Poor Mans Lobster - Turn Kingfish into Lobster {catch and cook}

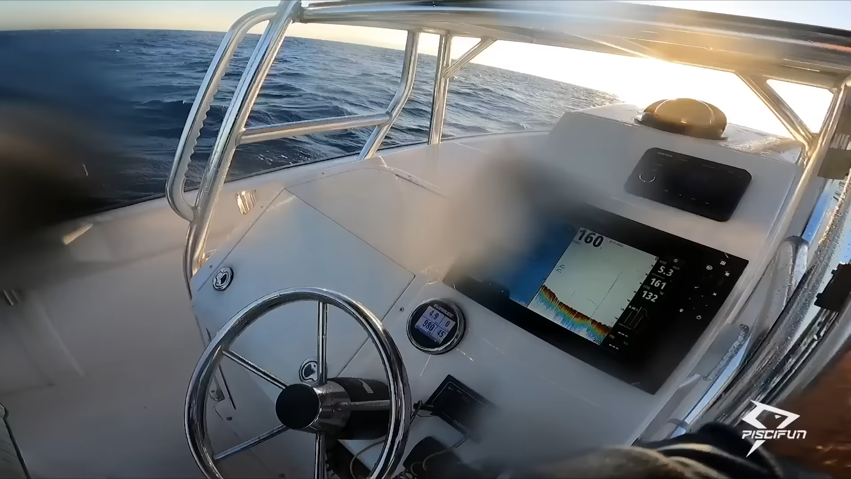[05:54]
Oh, we're marking now. That bird better not grab our feather.